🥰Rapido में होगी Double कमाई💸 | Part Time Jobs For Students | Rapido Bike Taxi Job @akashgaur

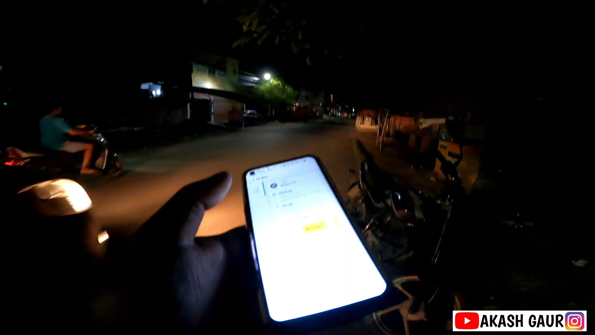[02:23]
जीटी अरे बाई यह लो इतना लॉंग पीकप तो नो भाई आप उठाऊंगे ऑडर फ्लो है तो इसका मनले यह तो